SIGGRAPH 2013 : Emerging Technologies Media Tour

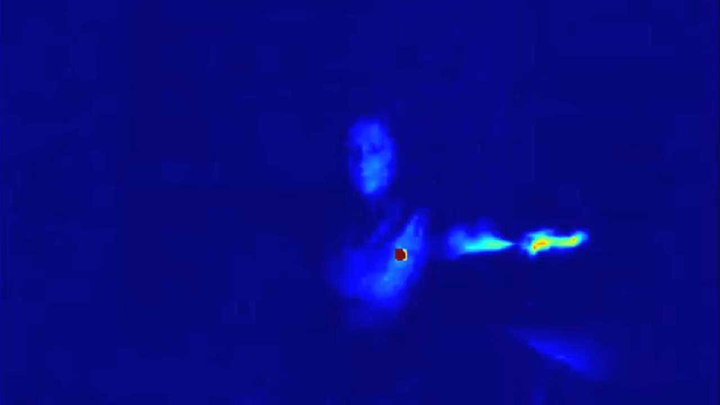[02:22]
This is a really really cool project that is able to capture light as it propagates through a scene and one of the interesting things about this is it's much cheaper than previous years
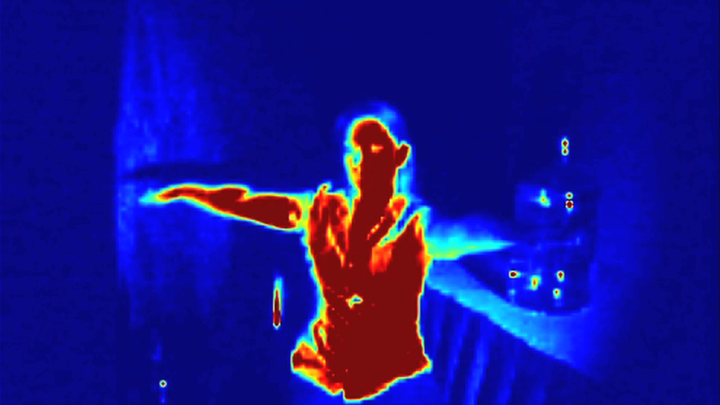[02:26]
where it cost before about two hundred thousand dollars to do and this group's been able to do it for about a thousand dollars.